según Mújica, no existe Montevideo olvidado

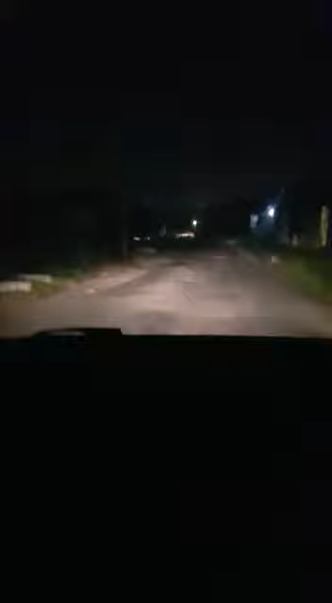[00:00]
Mujica, acá tenés un Montevideo olvidado, que vos que decís que no tenés un Montevideo olvidado Mirá, calle La Vía, en el cerro, Mujica Fijate cómo está esto, 30 años de la intendencia Y mirá cómo está, acá pasa un ómbigo, mirá, apago la luz del auto, ni luz hay